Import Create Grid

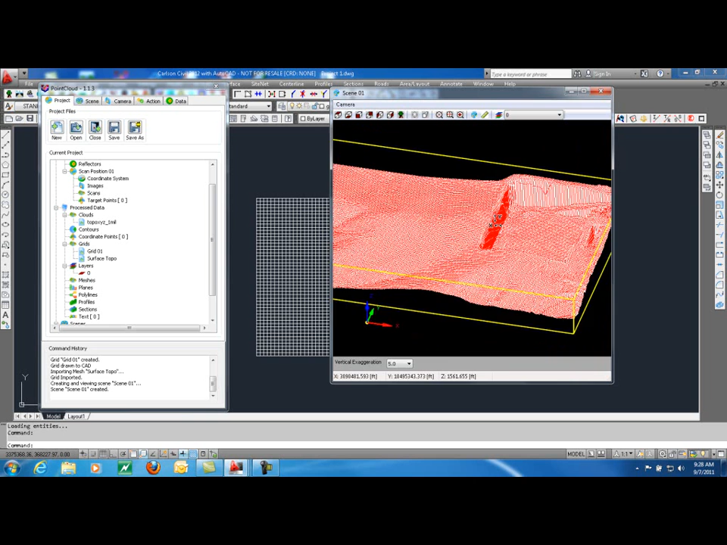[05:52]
And this as you can see is an open pit mining area. And you can see all the little grid squares.